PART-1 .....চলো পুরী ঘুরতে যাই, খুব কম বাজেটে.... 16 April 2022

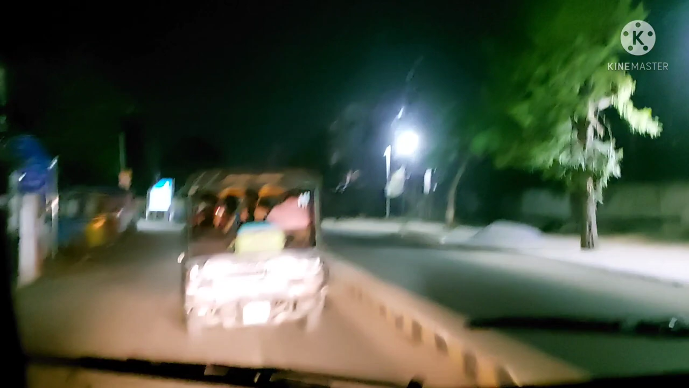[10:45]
তো চলো এরপর আমরা হোটেলে পৌঁছে যাব। দেখতেই পাচ্ছ রাস্তাঘাট একেবারেই ফাঁকা, অন্ধকার, এরপরেই আমরা সমুদ্রকে দেখতে পাবো।